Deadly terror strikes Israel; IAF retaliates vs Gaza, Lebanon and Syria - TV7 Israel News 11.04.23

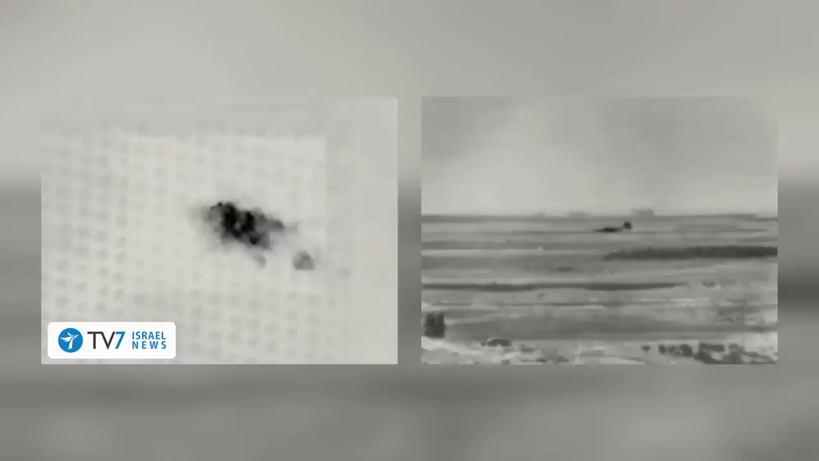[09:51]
initially targeted the area from which the rockets were launched toward Israeli territory. Well, shortly thereafter,
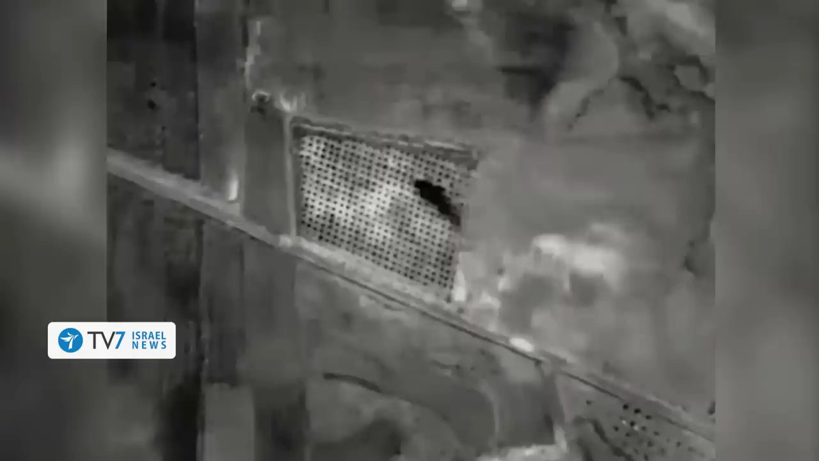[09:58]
IDF fighter jets struck additional targets in Syrian territory, including a military compound of the 4th Division of the Syrian Armed Forces,
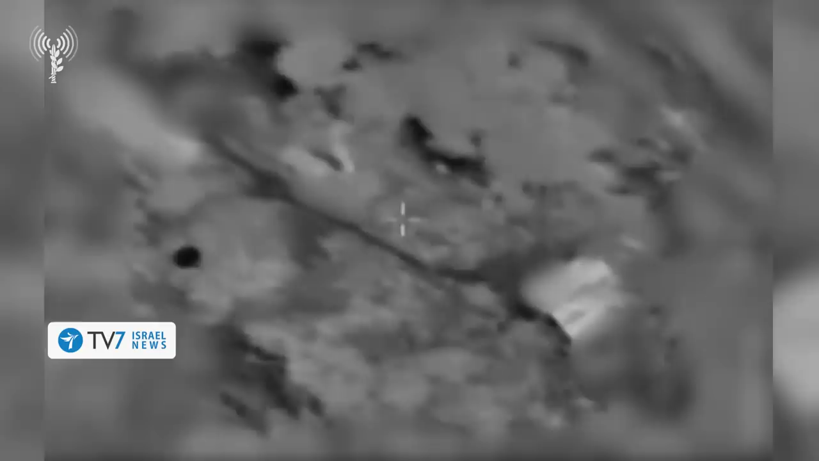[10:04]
military radar systems, and artillery posts used by the Syrian Armed Forces.
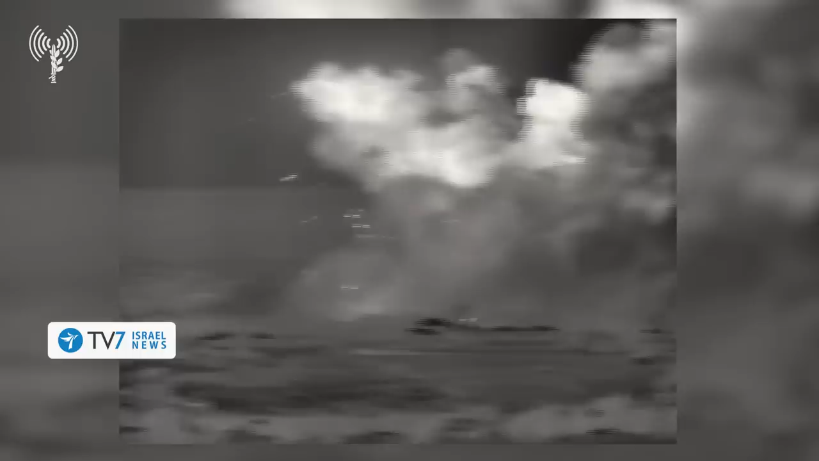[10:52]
including strikes against Iranian targets, were performed.